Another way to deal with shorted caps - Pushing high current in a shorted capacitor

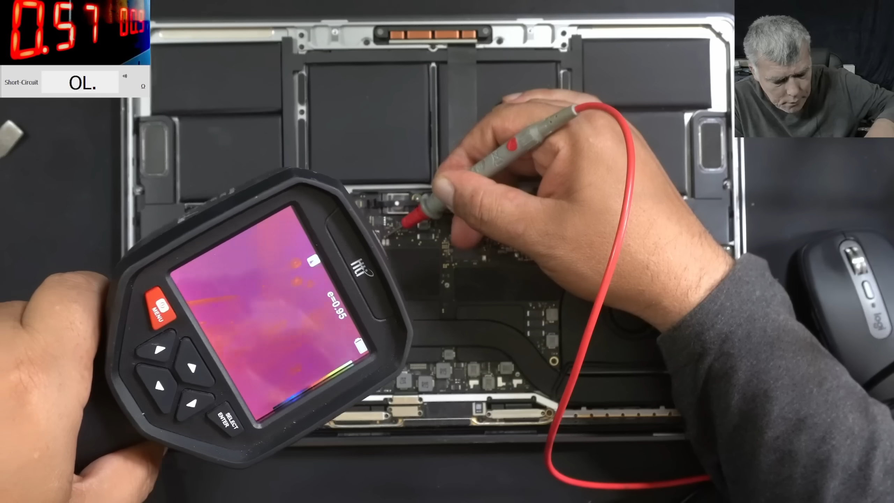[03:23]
I mean that coil is hot or huh?
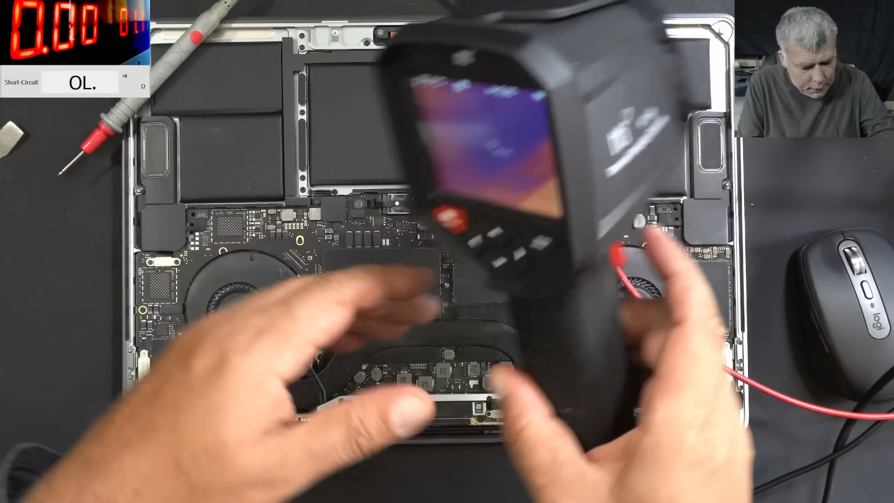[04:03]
Let me take the multimeter. So with the multimeter this coil is fine.
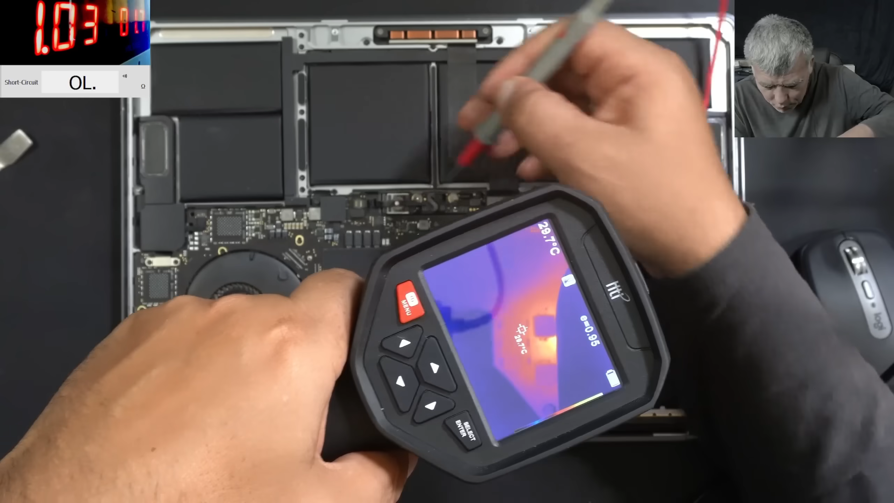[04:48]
Not sure what is there. It's on one side of the coil. I believe it's on the other side of the board. Or can be the MOSFET?